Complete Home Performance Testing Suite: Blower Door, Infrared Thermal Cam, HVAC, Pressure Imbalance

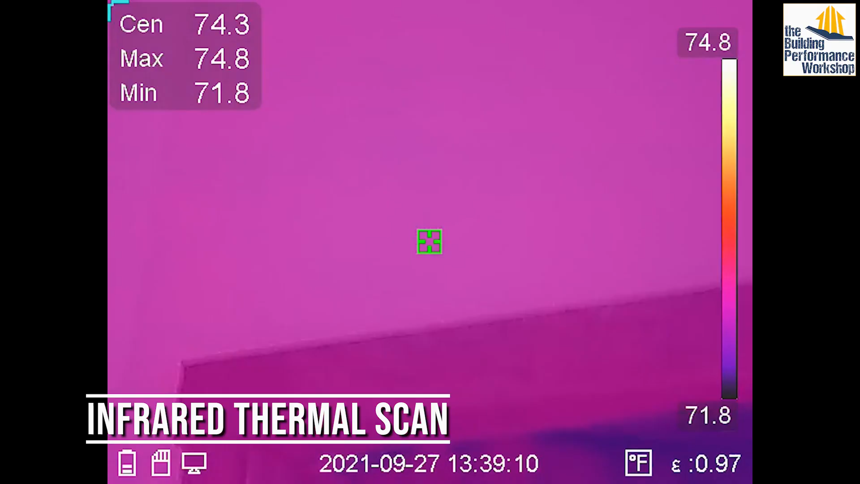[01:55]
On screen: max 74.8°F, min 71.8°F, scale top 74.8°F, scale bottom 71.8°F
Corbett's looking for insulation problems,
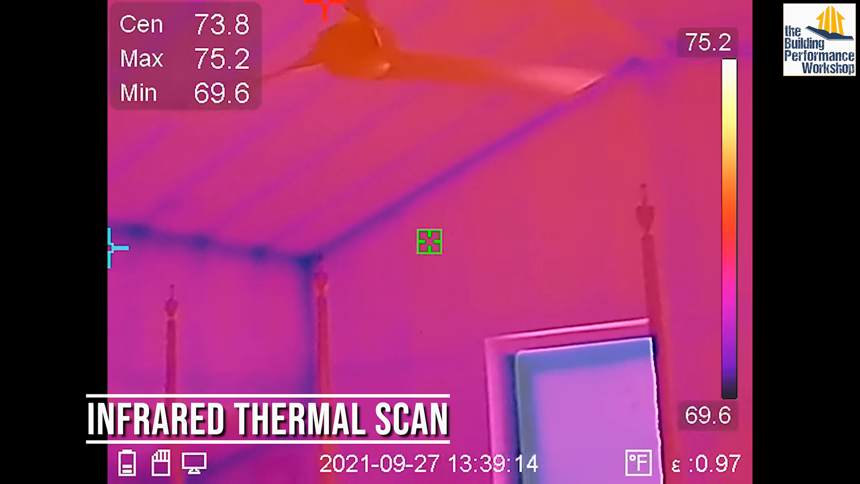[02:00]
On screen: spot 73.8°F, max 75.2°F, min 69.6°F, scale top 75.2°F, scale bottom 69.6°F
possible moisture issues or leaks and ducts in the outside walls, which means no insulation in that spot.
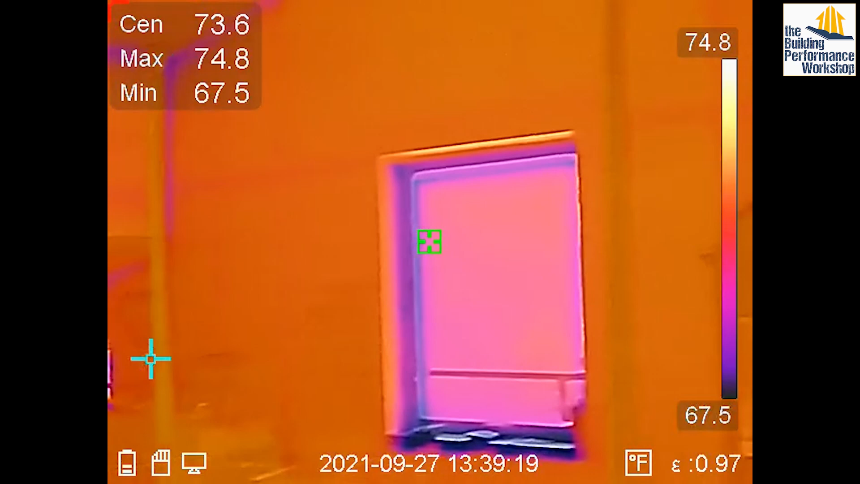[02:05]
On screen: max 74.8°F, min 67.5°F, scale top 74.8°F, scale bottom 67.5°F
We're literally one minute into testing this home and we're faced with a radical truth about tools,
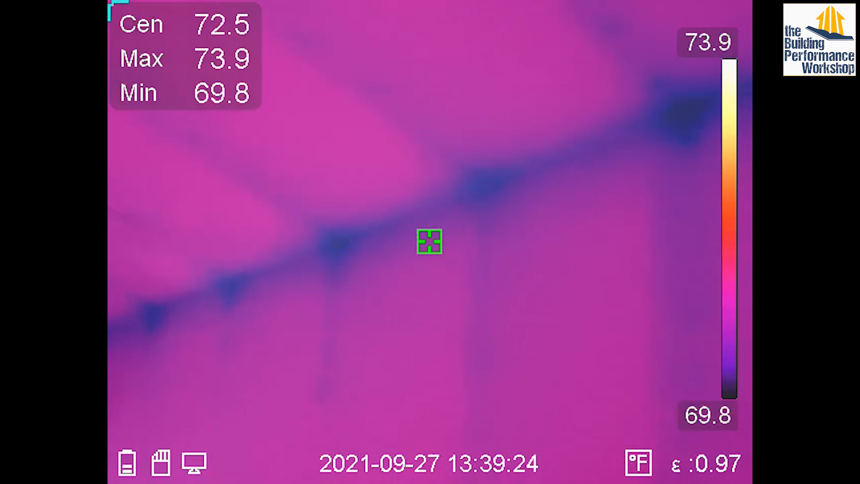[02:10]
On screen: spot 72.5°F, max 73.9°F, min 69.8°F, scale top 73.9°F, scale bottom 69.8°F
which is that they're only as good as your technique when using them.
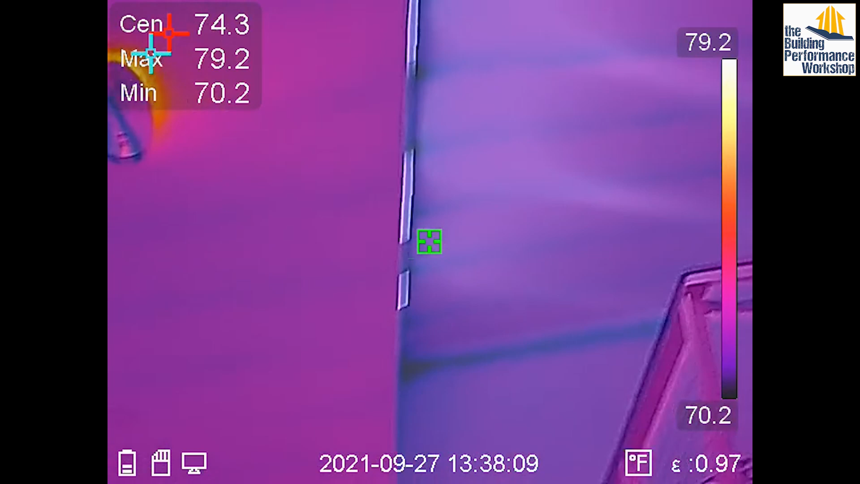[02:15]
On screen: spot 74.3°F, max 79.2°F, min 70.2°F, scale top 79.2°F, scale bottom 70.2°F
This camera is amazing, but it is an idiot.
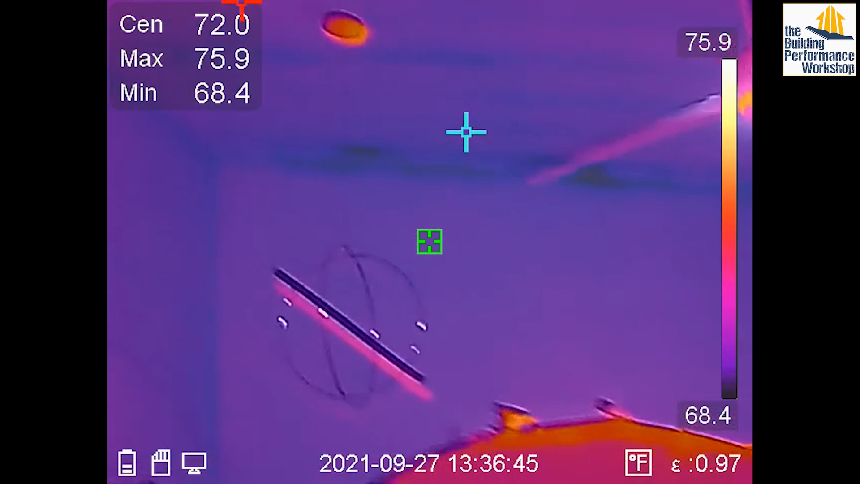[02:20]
It'll try hard to show me pretty colors all the time, regardless of what they mean.
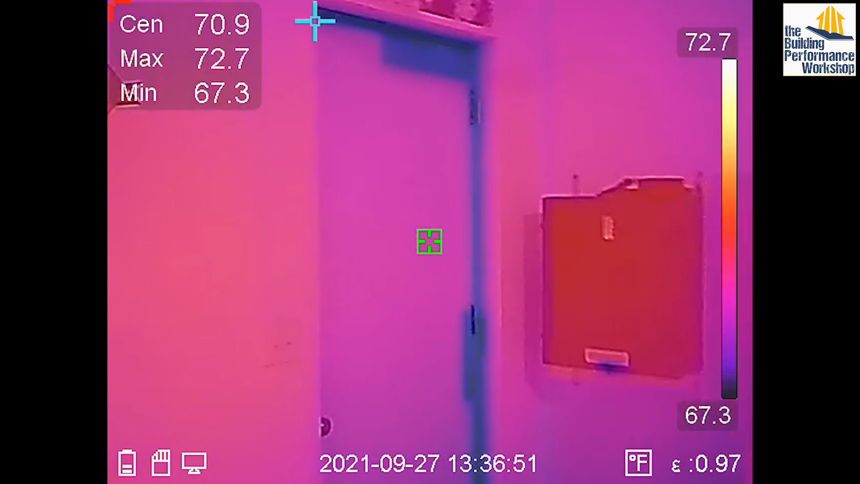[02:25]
On screen: spot 70.9°F, max 72.7°F, min 67.3°F, scale top 72.7°F, scale bottom 67.3°F
Yeah. Even though today we have all these brilliant tools,